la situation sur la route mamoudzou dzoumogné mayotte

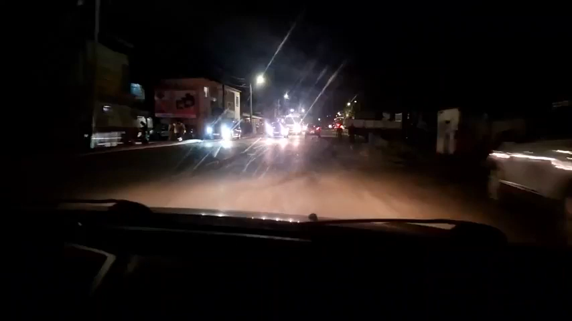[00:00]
C'est passé au Congo, là c'est bon, je coupe. Une fois qu'on a dépassé au Congo, c'est bon, je coupe. C'est juste le jour là. Bon, je vais faire un peu de barrage. Bon, j'espère qu'il n'y a pas de barrage, qu'il n'y a pas de...
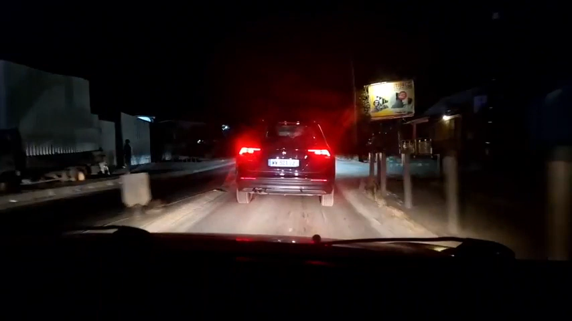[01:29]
Je vois que le devant, il est là. Il y a un grand trou, il y a des voitures qui arrivent.
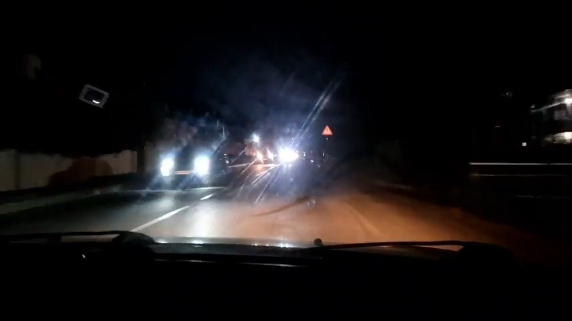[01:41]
Déjà, c'est moi aussi. Il y a des voitures qui arrivent dans le sens inverse, donc c'est pas mal déjà. Je vais rentrer à Mzamboro, mais en passant par les endroits qui sont... Voilà, quoi.
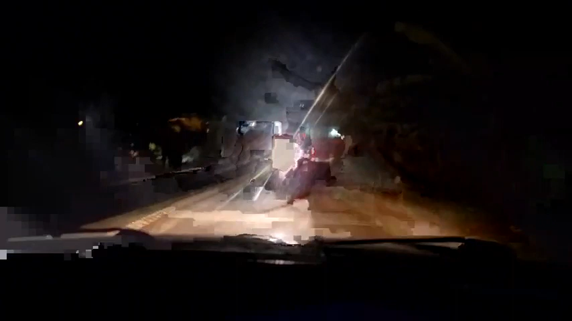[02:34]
Là, je vois des cailloux, ici. T'as vu les cailloux au sol, là ? Ouais. Alors, il n'y a pas de véhicule qui fait des appels des phares. Putain, par contre, ça sent le cramer, là. Pourquoi ça peut le cramer comme ça, là ? Je ne sais pas. Ben, c'est comment la situation ?
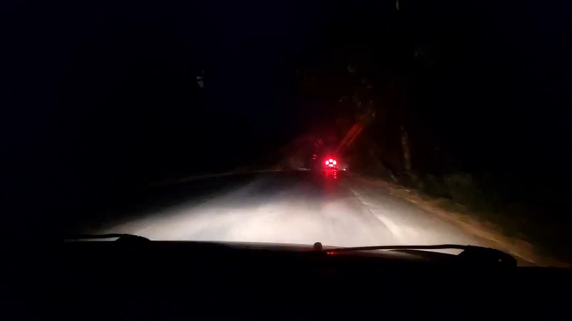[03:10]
Regarde, là. Tu vas voir. Toi, roule doucement, parce que s'il faut faire demi-tour. Il m'a fait peur, lui. Oh, c'est le blackout, ici, ou quoi ? Oh, c'est le désert, là. C'est le désert. Ah, si, il y a quand même quelques véhicules, quand même.
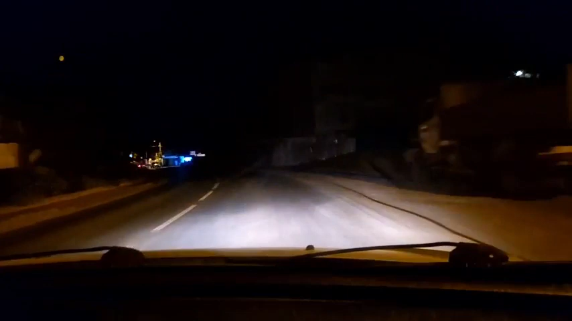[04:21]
Je vois la gendarmerie, ici. Roule doucement. Il y a la gendarmerie, là, les gars. Là, ici, Magikabo, la mire, la gendarmerie.
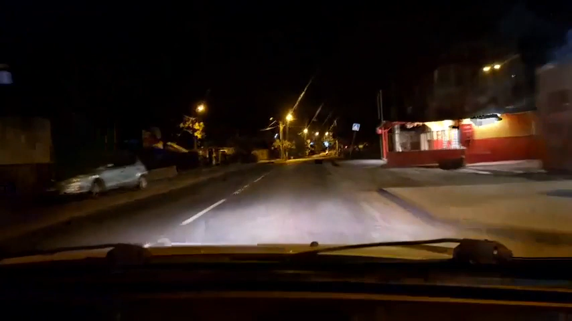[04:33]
Bon. Qu'est-ce que tu as dit ? Allô, Toubass. Allô, tu as dit, tu as dit. Attends, attends, attends. C'est quoi les warnings devant, là ? Ah, c'est quelqu'un qui descend.
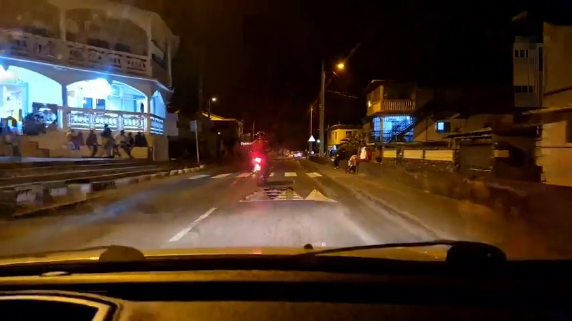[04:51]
Arrête de te faire peur, voilà, tu vas descendre. Tu vas te couper. Tu sais qui te fait peur ? Quoi ? Wow. On se calme. On se calme, là. Regarde, regarde. Tu vois ce que je te disais ? Tu vois ce que je te disais ? Regarde. Magikabo, la mire, regarde. Regarde. Mais il y a des voitures qui viennent de là-bas. Il faut arrêter, là.
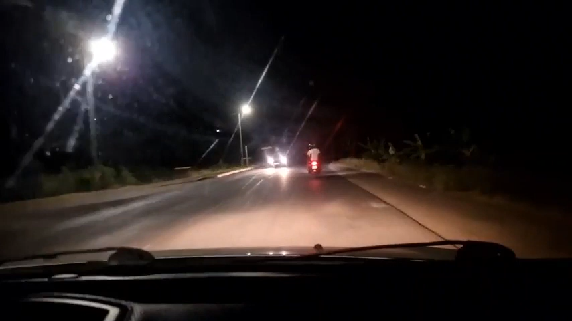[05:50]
Donc, pour l'instant, c'est fluide. Ceux qui craignent le plus, c'est ceux qui sont en moto. Là, tu prends, tu fais un, ça y est, vous voyez, vous voyez, ça brûle ici, là, ça brûle. Mago, virale, là, va nous. Mago, virale, là, va nous. Mais ce n'est, je roule, non ? Accédère, parce que là, il jette des pavés. Toi, tu aurais pu prendre la voiture et conduire. Tu roules à deux à l'heure, tu regardes. Il roule. Là, c'est chaud.
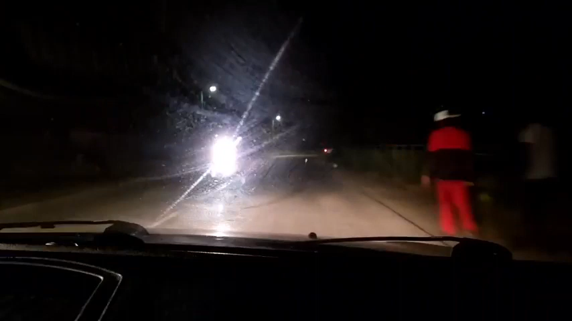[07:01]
Oh, putain. Ça veut dire quoi, ça ? Non, c'est un mec qui est juste qui met de la lumière. Mon Dieu. C'est décile, ça, non ? Hein ? C'est décile, ça, non ? Je ne sais pas. Ah, peut-être, c'est ça, hein. Fais attention, fais attention, peut-être. Là, ici, tu peux rouler doucement, là. Donc, vous avez vu ? Lui, il a peur plus que moi.
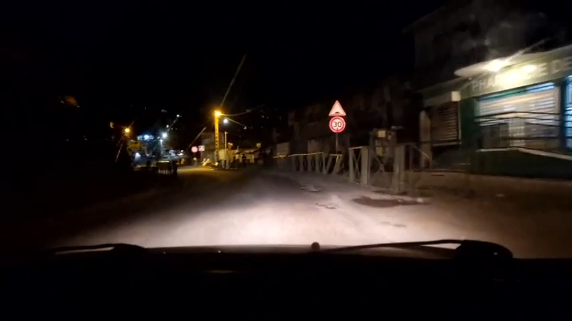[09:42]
Mais, ici, quand ça part en couille, il y a tout le monde qui part, hein. Donc, il n'y a personne qui reste là. Il y a les mamans avec leur chambre.
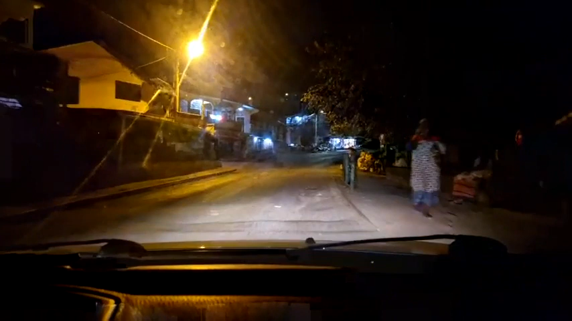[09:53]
Donc, les amis, le seul problème, c'est ce soir, c'est à Magikavo, la mire. D'accord ?
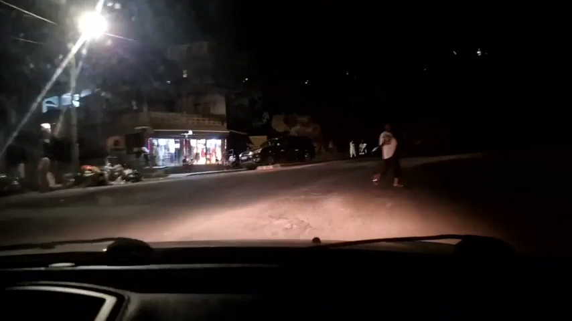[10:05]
À éviter... De toute façon, j'avais fait déjà un live en vous disant qu'il faut éviter Magikavo, qu'on repas la mire, parce que c'est chaud. Donc, vous avez vu, hein, comment c'est. Là, ici, ce soir, on ne sait pas si ça va être le foutoir ou pas. Là, donc, voilà.